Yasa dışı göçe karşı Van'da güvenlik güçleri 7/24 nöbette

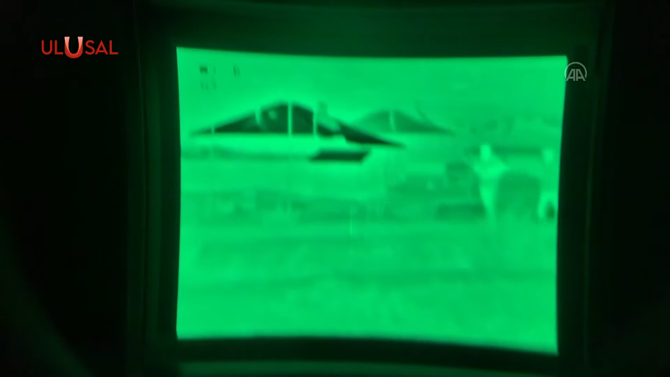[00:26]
geceleri termal ve gece görüş özelliği olan kameralarla tespit ettikleri olaylara anında müdahale ediyor.